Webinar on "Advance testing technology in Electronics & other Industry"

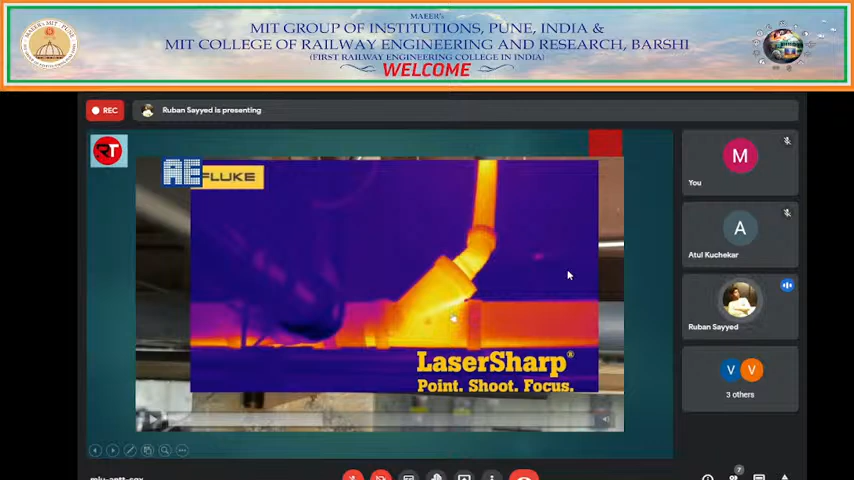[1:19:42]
And I can place some markers and I can get the complete details at this point also. Multi-sharp focus captures infrared images at multiple depths,
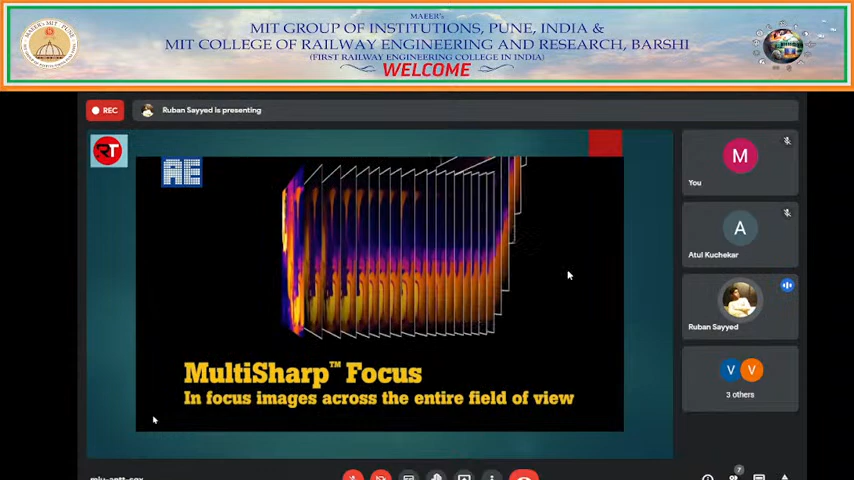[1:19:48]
then combines them to create a single in-focus image throughout the entire field of view.
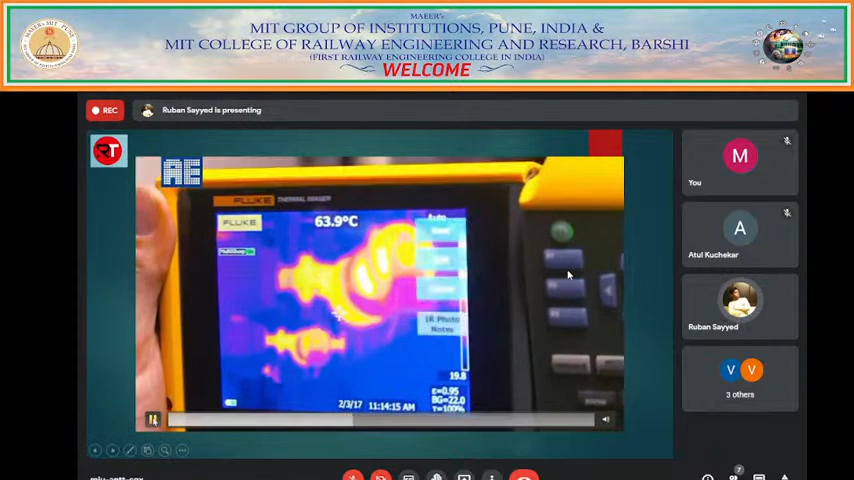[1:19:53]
On screen: spot 63.9°C
So this is one of the motor which is there,
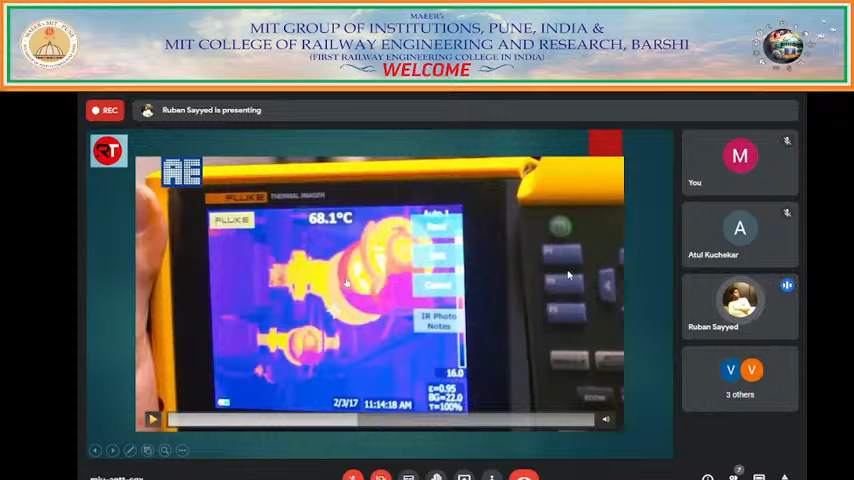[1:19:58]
On screen: spot 68.1°C
and they are using this camera to analyze the heat of this motor and take the mystery out of it. So this is a transformer, okay?